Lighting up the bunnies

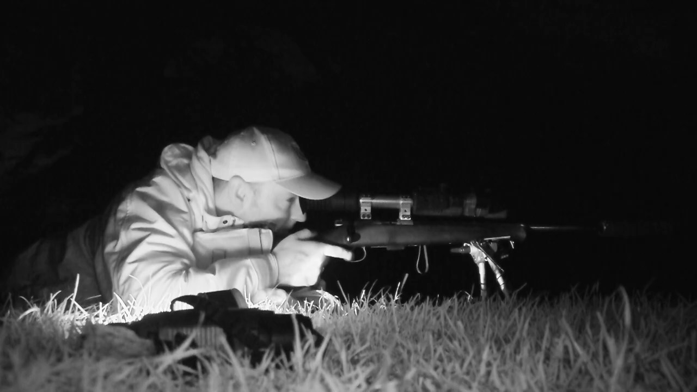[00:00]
Evening all, tonight it's rabbit night. The owner wants them just out the way because they're just tearing up the lawns, it's not good at all.
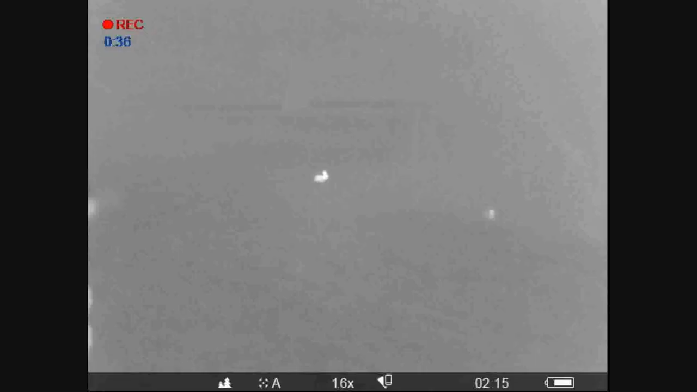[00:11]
But listen, tonight I'm going to show you how good Thermal is and let me tell you it's off the hook good.
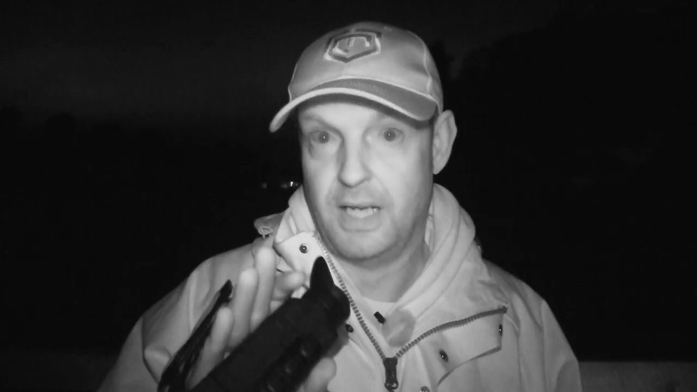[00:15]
The night vision, equally good. It's going to be a great night, I cannot wait.
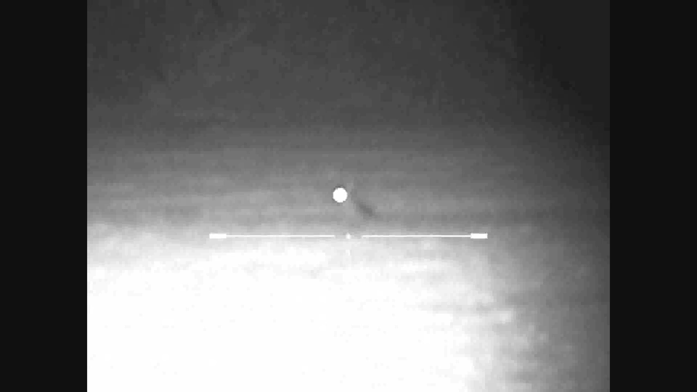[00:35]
This is faultless. I've got James out there in the back there and he's on the Thermal.
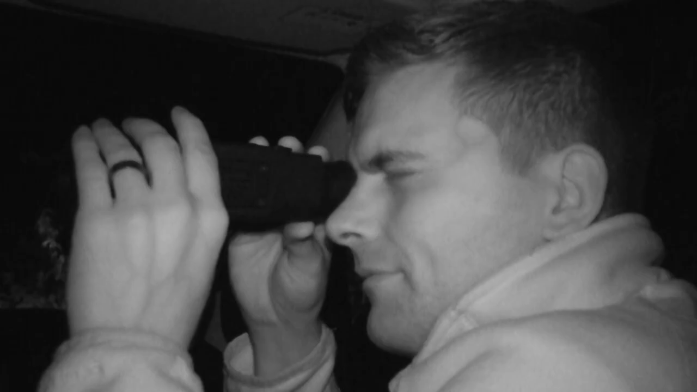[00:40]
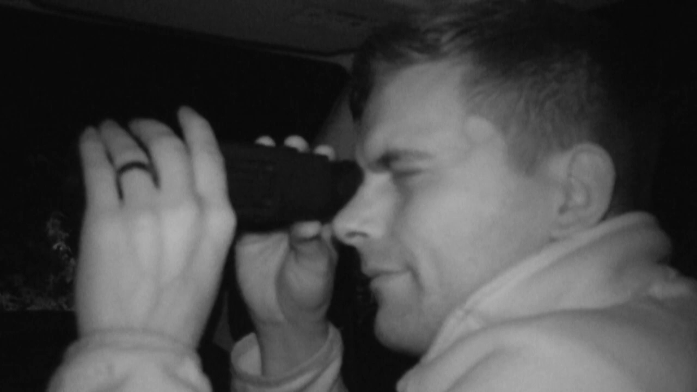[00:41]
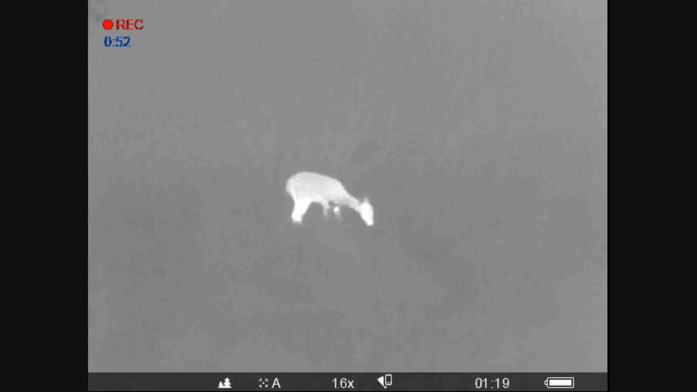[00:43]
The great thing about it is he was just saying to us a minute ago, oh look at this, look at this.
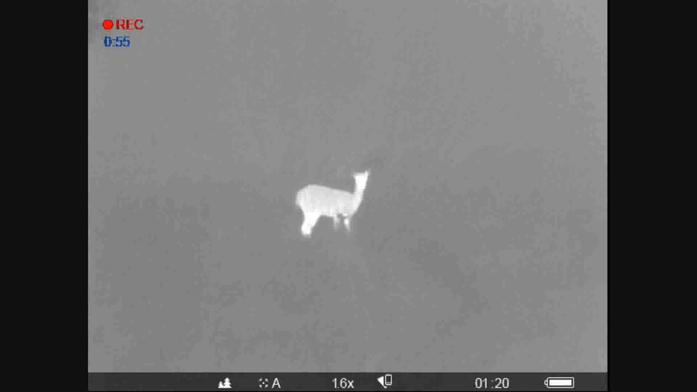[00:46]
And we're like, well we can't see. And he's like, oh of course the stream vision. So you look at his phone and there it is.
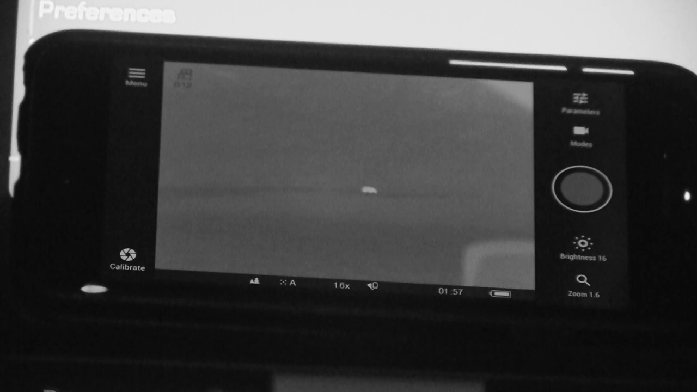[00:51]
And he was recording the whole thing. It is fantastic.
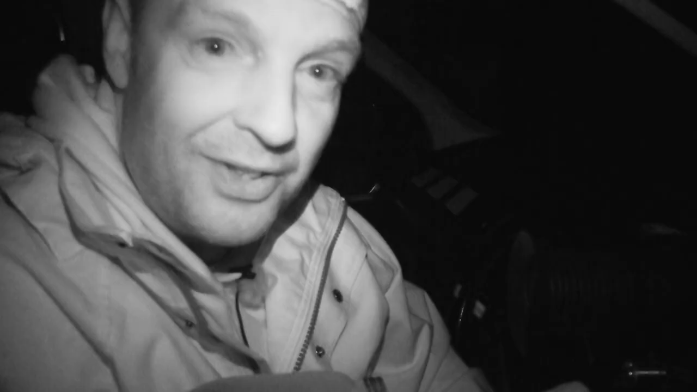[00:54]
So stream vision on these things is just outrageous. The downside of stream vision is when I'm aiming at a rabbit,
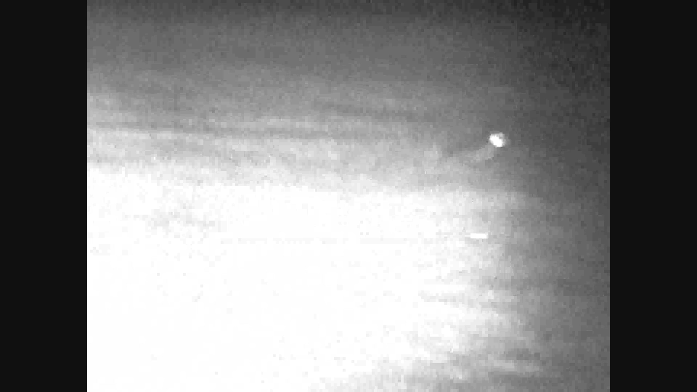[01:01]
and this is between you and I, when I was aiming at a rabbit and I thought, lovely, this is a nice little shot.
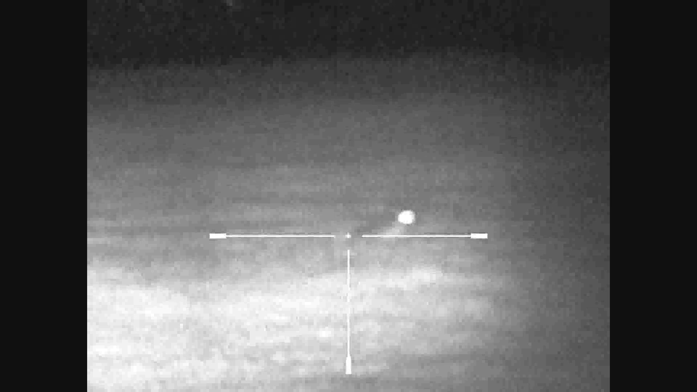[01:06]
And they're looking at my phone looking at what I can see and I miss. Yeah. Because they don't mention it much, do they? But yeah, of course that's the downside of stream vision. Yeah, it shows you misses as well. So it'd be interesting to see all these hunters that are out there all the time I never miss. We'll get one of these with stream vision.
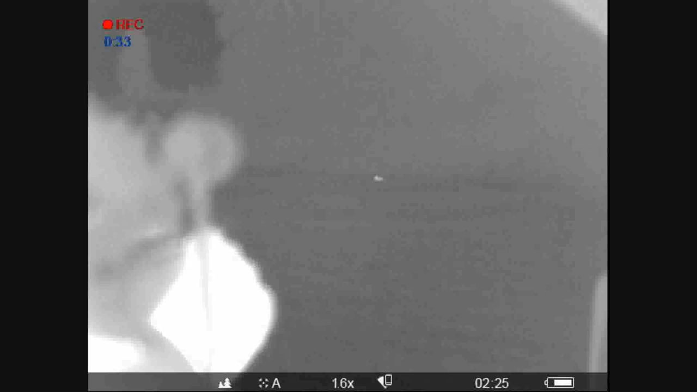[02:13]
However, with night vision, it's unobtrusive, inobtrusive. Well, one of those. And it's certainly, certainly, yeah, they've got no idea you're there.
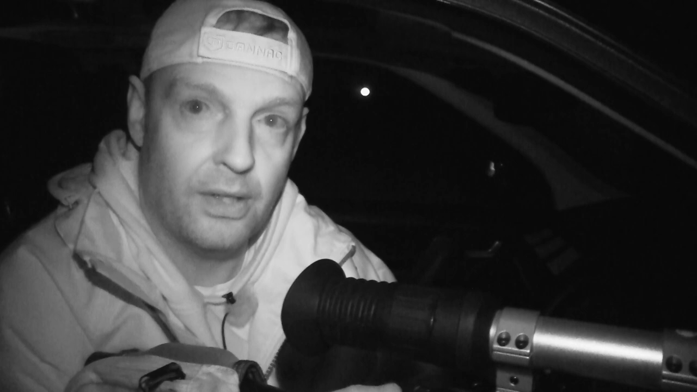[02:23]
It is outrageously good. And it does make a difference. And it is cost effective. It depends on your budget, of course. I mean, but you don't have to spend a fortune on this stuff, you know. Some, I mean, obviously the top gear, the thermal gear is going to rush you a few quid.
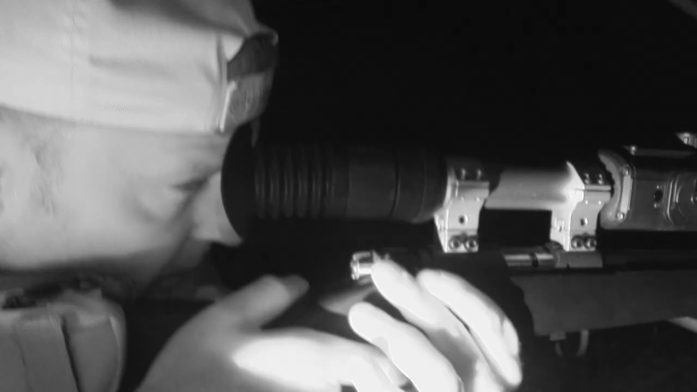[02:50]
It's really, really good. I love it. I absolutely love it.
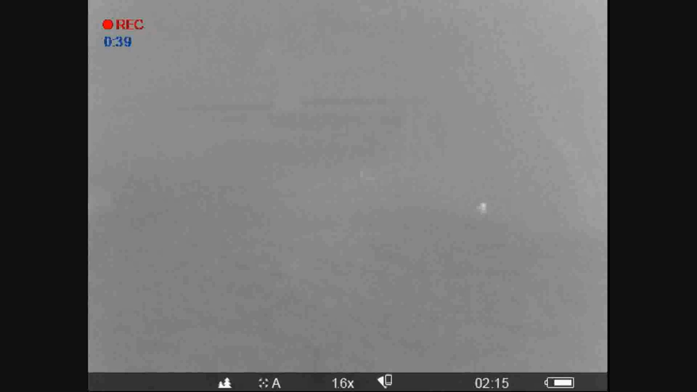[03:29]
The stream vision has been outrageously good.
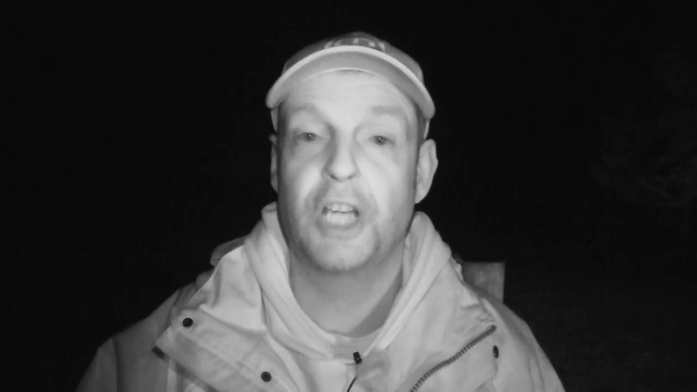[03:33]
James was driving the truck, as you saw. We had the stream vision just on the front. So he, everything that he saw, we saw, fantastic. Yeah. Bunch of rabbits, all nicely dispatched. It's been a brilliant night. I'm never going to be without night vision. There's no two ways about it. It's renewed my vigour for night shooting because, say, years ago when we used to do it with lamp over and over, it's okay. But this is the way forward.